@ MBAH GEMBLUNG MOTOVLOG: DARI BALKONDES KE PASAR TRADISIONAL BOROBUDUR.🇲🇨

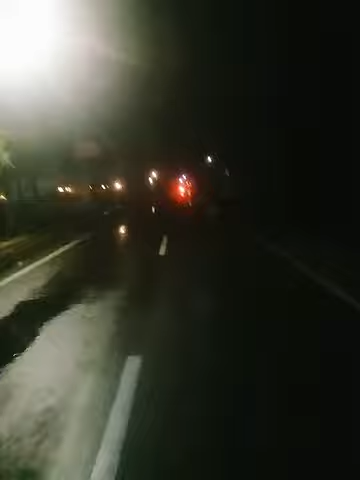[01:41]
pasar tradisional Borobudur sekarang ini Mbak Gemblung melintas di jalan ini adalah jalan menuju Punduk Setumbu tetapi arah berbalik
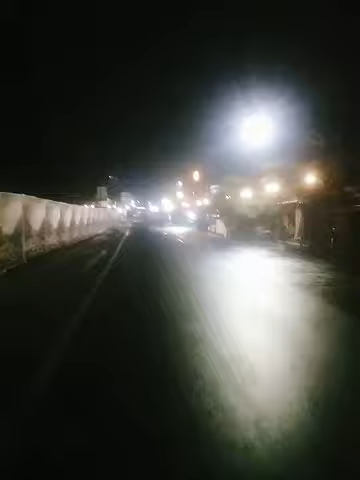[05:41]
ini setiap sore sampai malam biasanya rame sekali rame tetapi itu saat terang benderang artinya tidak hujan tidak gerimis dan ini saya melintas di jalan Pramudia Wardani berbudur